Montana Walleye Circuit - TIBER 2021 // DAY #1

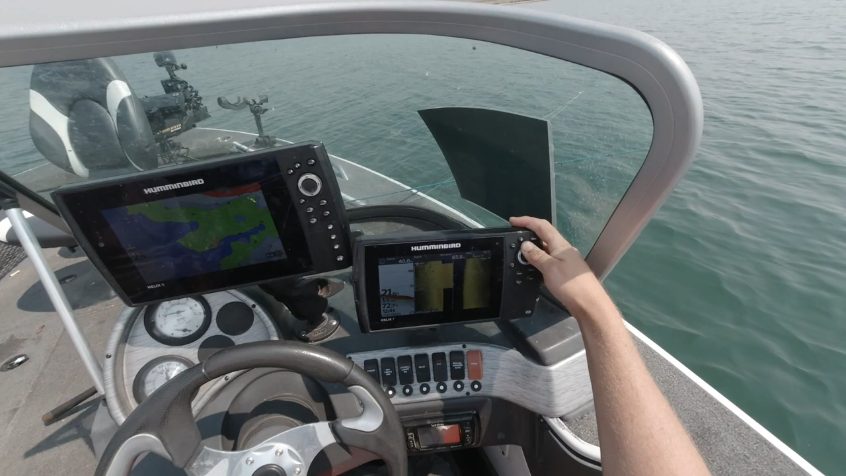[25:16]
Yep. Right yes, there. Yes, I said. Get him. Rush. Stop. Anchor.
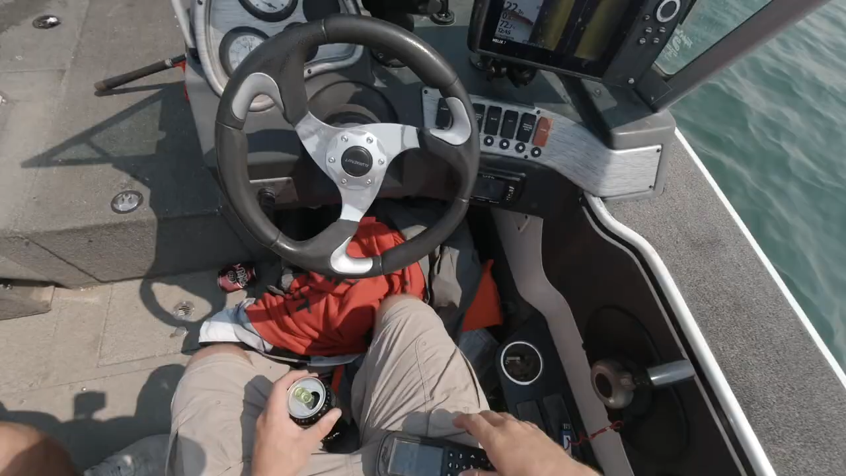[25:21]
I'll find him. That's a little pod though, isn't it? Yeah, it's a pod. Get me on that pod. Mark it and go to the waypoint. Mark it. I did. Bro, calm. I'm trying to get a limit here. Calm yourself. I'm just trying to do a little 360 to get a little. I wanna fucking. Some people have hummingbird 360.
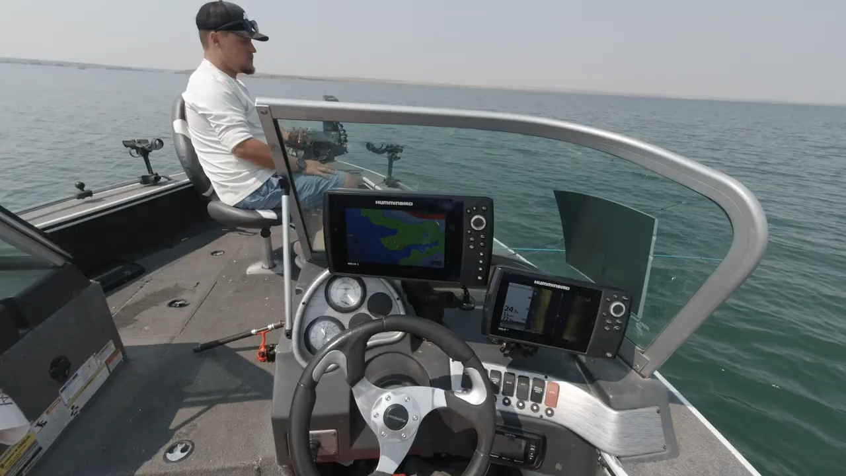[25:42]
Alright, here we go. We're gonna find them. Bro, you couldn't find a Twinkie if your name was Deborah. Damn, dude. I honestly thought that when I caught it was bigger. I thought it was for sure 20. I was digging. Cork, you know? Yep. It got halfway up and gave me the old quad shake, and I knew it was a walleye. I know the fish that gives head shakes like that. Dude, there's fish right below us.